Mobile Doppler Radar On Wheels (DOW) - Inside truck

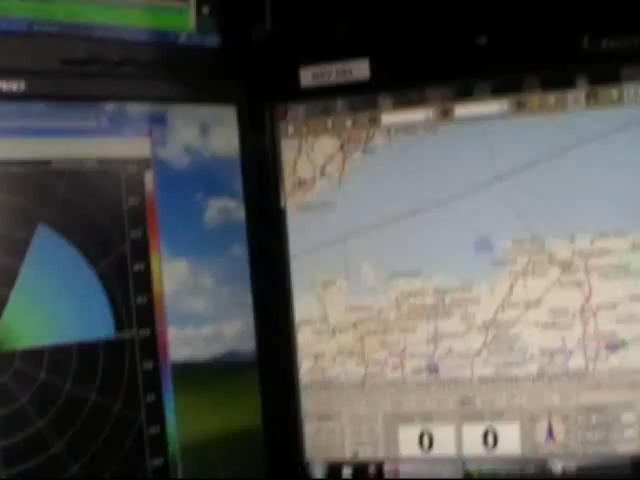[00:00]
So we're inside a mobile Doppler radar truck. This is what it looks like.
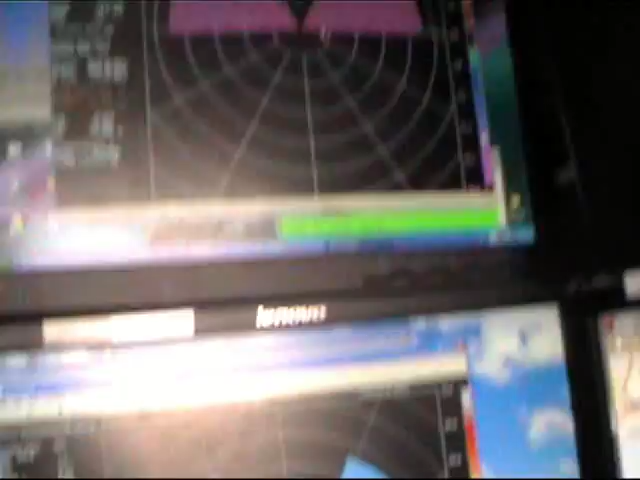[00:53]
This is where we look at the data coming in.
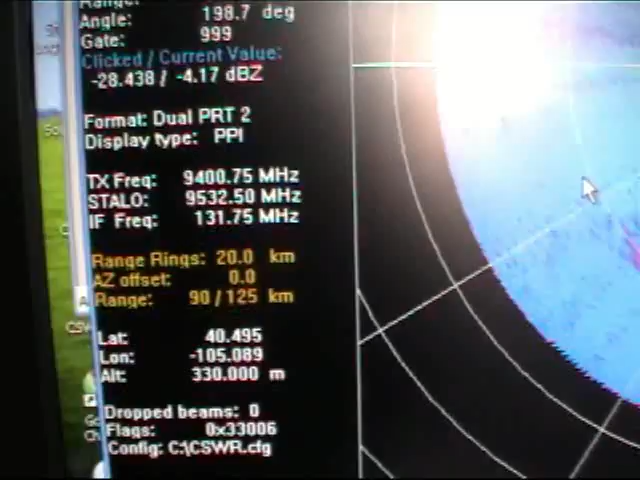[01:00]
The bottom this is reflectivity.
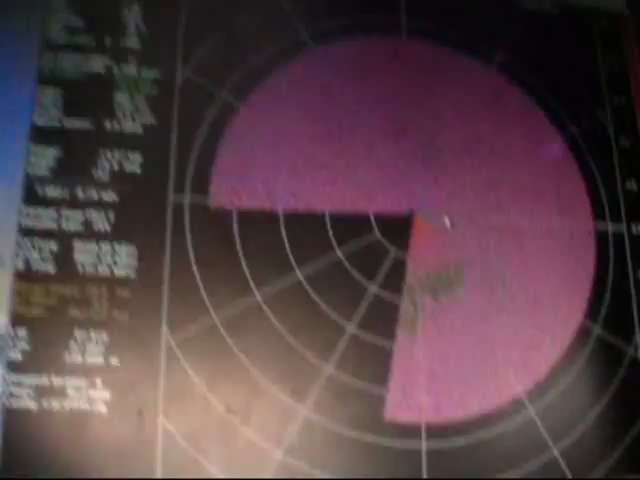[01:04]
That's velocity. We can change them though. We have a navigating system.